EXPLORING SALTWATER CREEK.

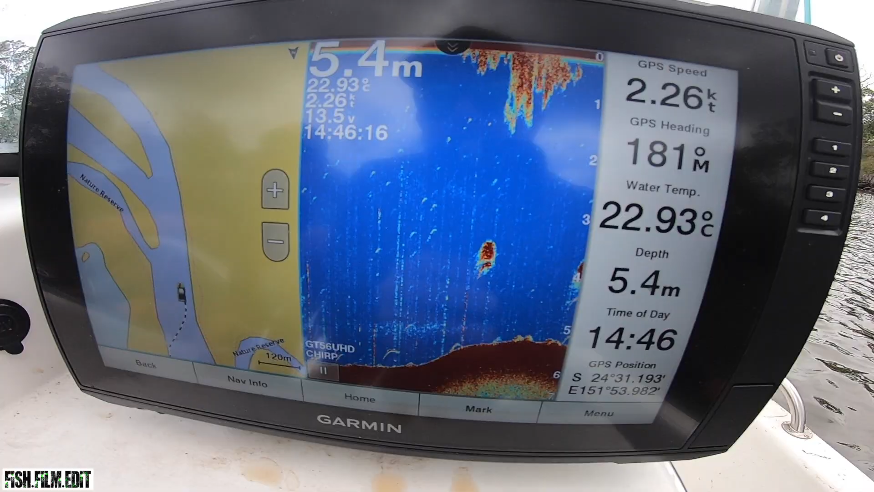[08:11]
On screen: depth 5.4 m, water 22.93°C
Right up the creek. Oh, look at them
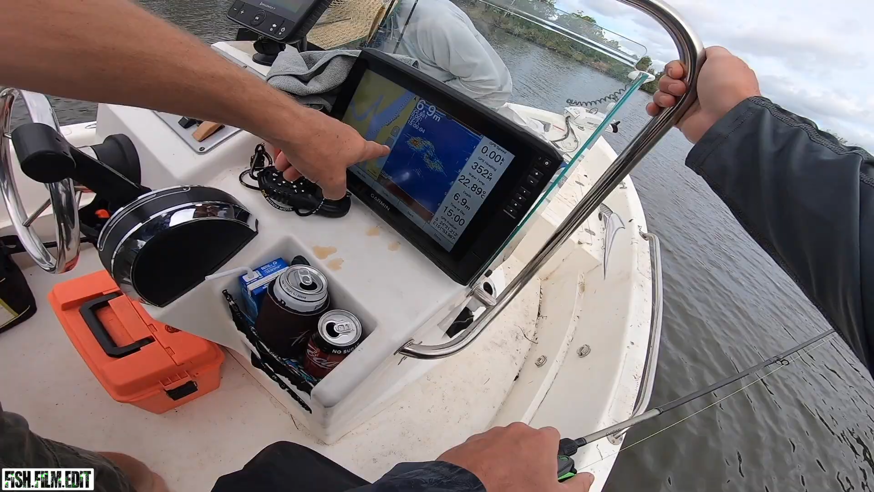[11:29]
Yeah, ice there. Yeah, underneath. They gotta be, that's tarping through them. That.